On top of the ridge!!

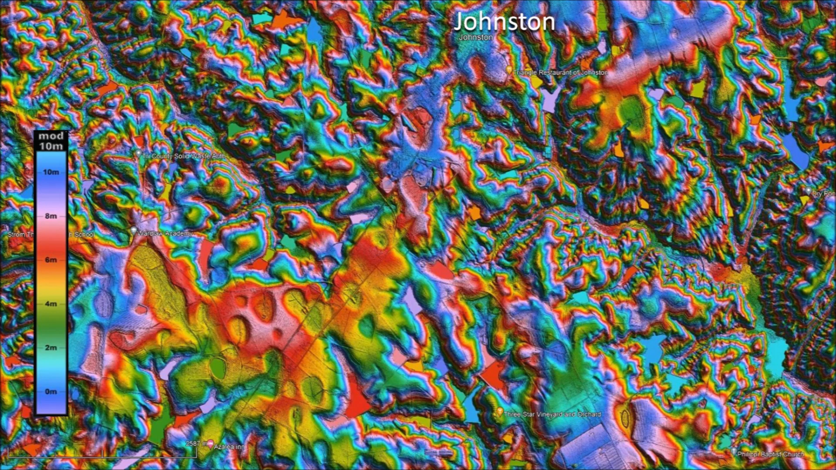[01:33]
that corresponds to 1,400 to 1,500 feet or about a quarter mile. The bays are almond shaped rather than elliptical as is frequently the case in inclined terrain due to viscous flow at the time of the emplacement. Next, we turn our attention to the Carolina Bays between Ward and Ridge Spring.
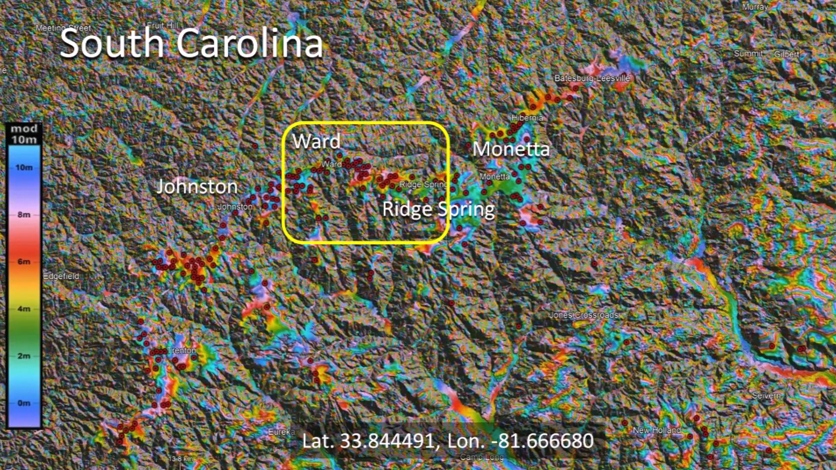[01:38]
This area of the ridge is wider and has a greater number of Carolina Bays, some of which are quite large. This image also shows that the flat area where the bays are found has a sharp drop on the north side toward the fluvial channel.
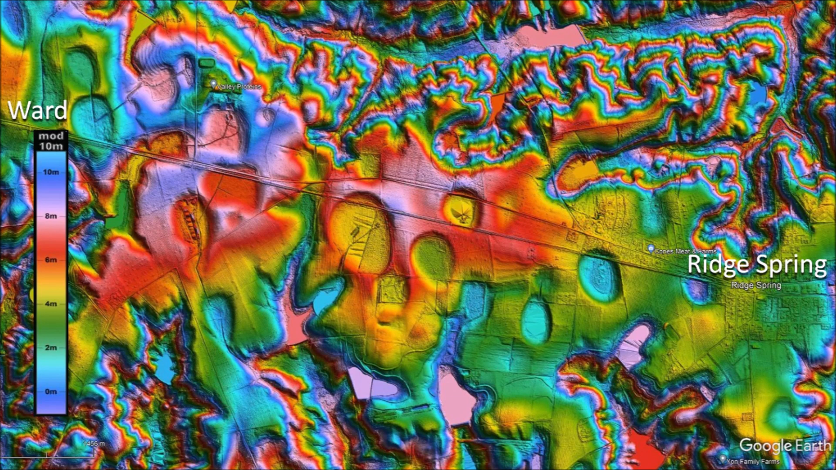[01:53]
The largest Carolina Bay in this area has a major axis of 684 meters and the smaller bay next to it measures 495 meters. From the colorized topography, we can see clearly that the northwest part of the bays is on terrain that is slightly higher than the southeast part of the bay.
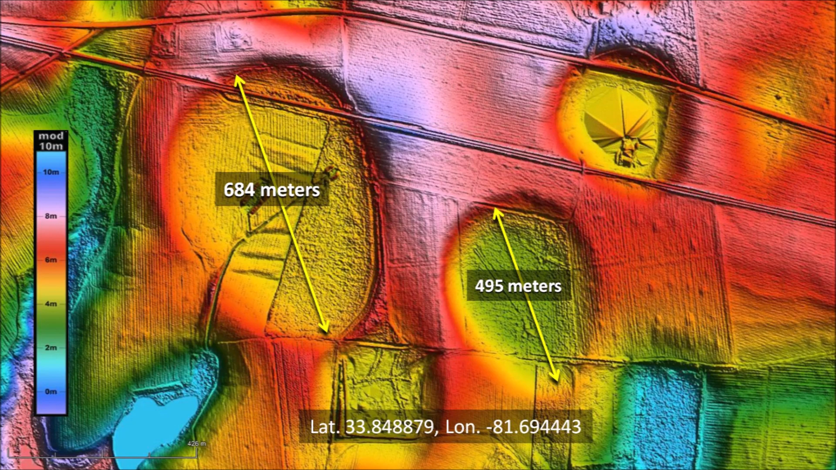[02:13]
This slight difference in elevation of the terrain is responsible for the almond shape of the bays.
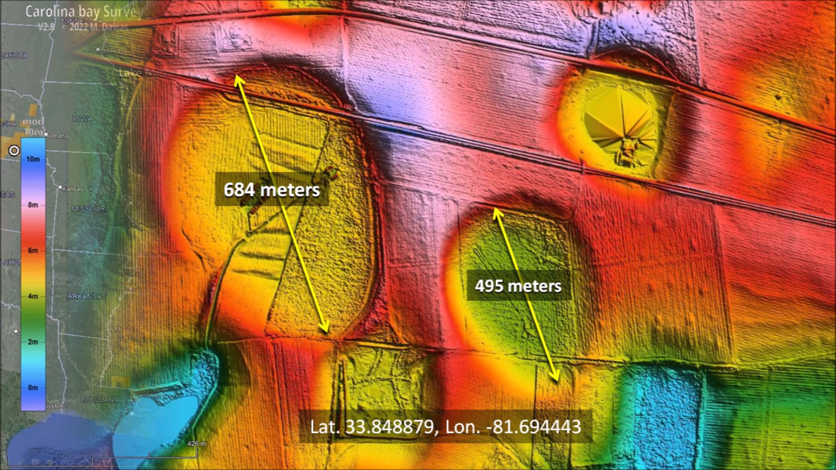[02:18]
These bays have a heading of 162 degrees, which when extended as a Great Circle trajectory leads to a point halfway between Lake Michigan and Saginaw Bay.
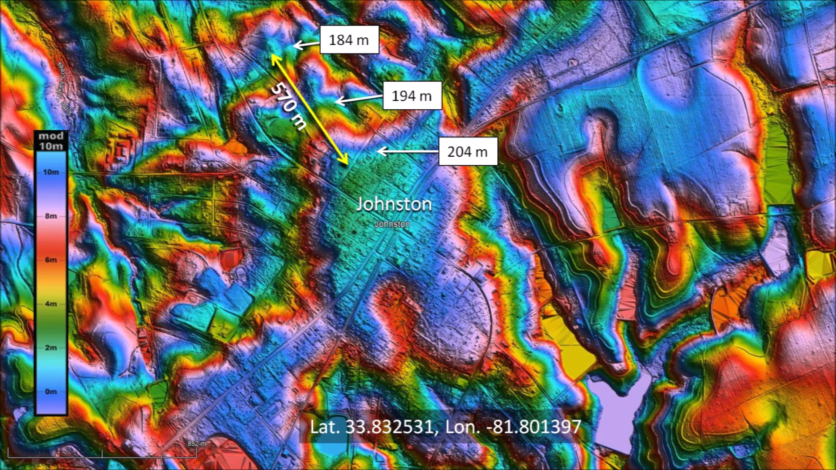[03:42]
This corresponds to a slope of 3.5 percent or an angle of 2 degrees. This may not seem a very steep angle, but it is too steep for the preservation of Carolina Bays. Any bays that originally formed in this terrain were just washed away.